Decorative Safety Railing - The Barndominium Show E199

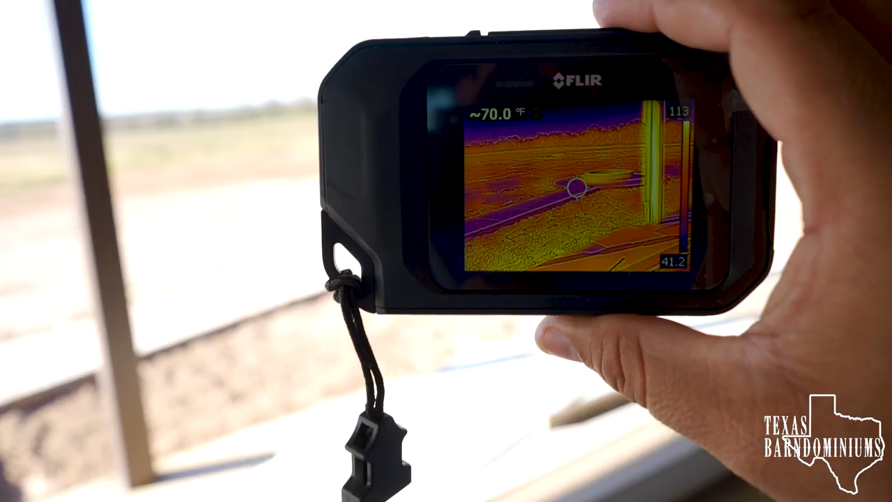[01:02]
On screen: spot 70.0°F
All right, here's something I want to show you.
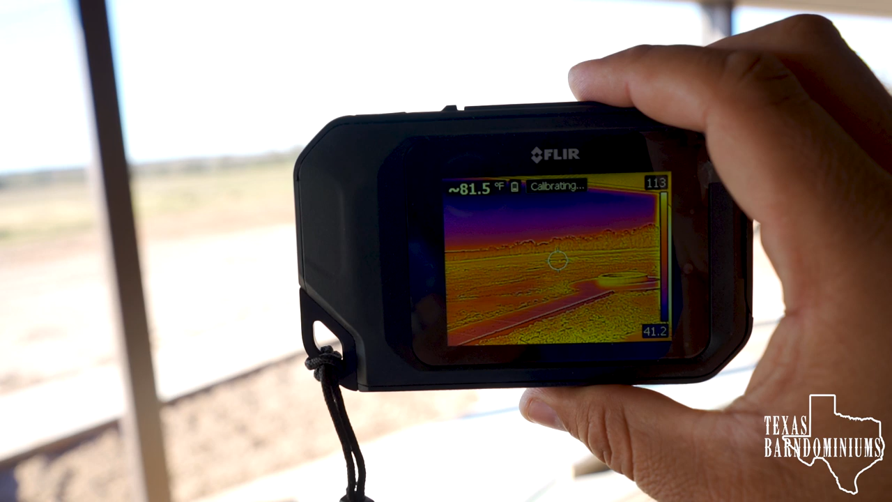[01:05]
On screen: spot 81.5°F
If I point my camera outside, it's 82 degrees.
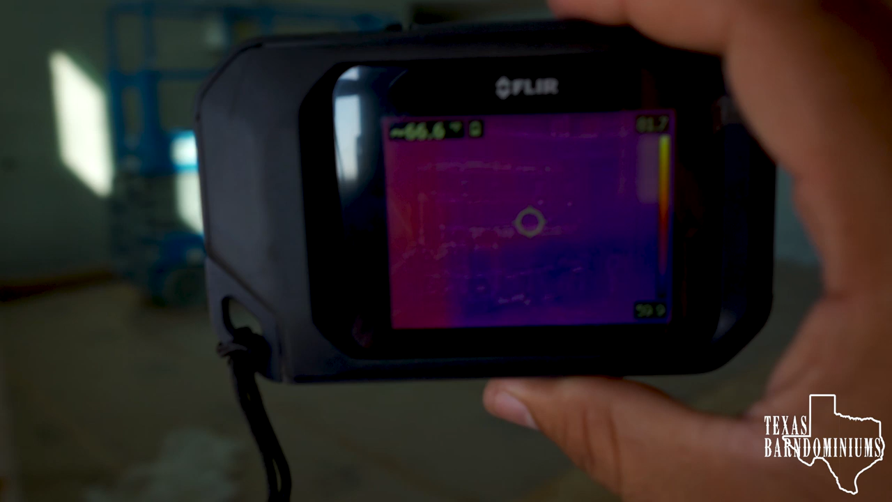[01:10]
Inside the house, it's 67 degrees.
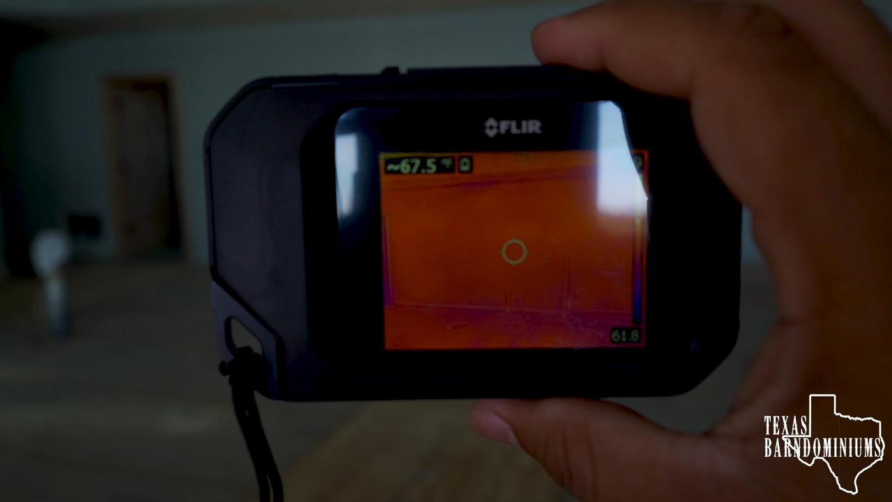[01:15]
There's no AC, no anything, just a very well insulated bar aluminum.